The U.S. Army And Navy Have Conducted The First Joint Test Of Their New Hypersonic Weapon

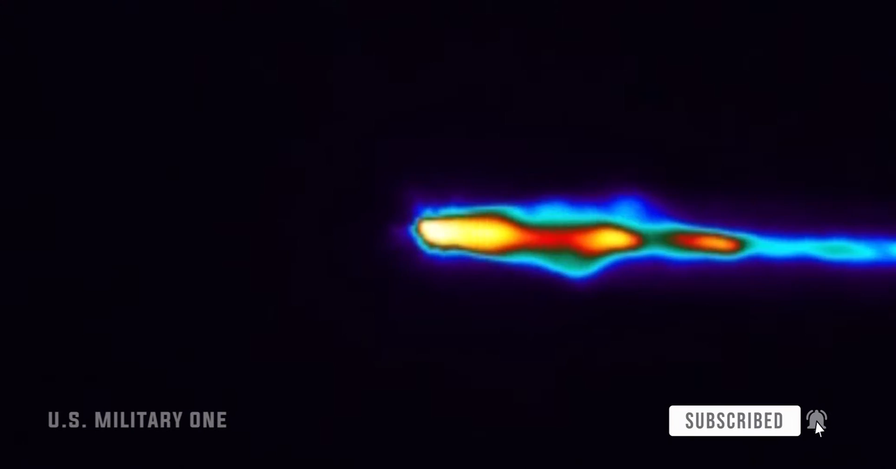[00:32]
A ground-launched rocket booster propelled the common hypersonic glide-body vehicle, or CHGB, to the desired speed and altitude,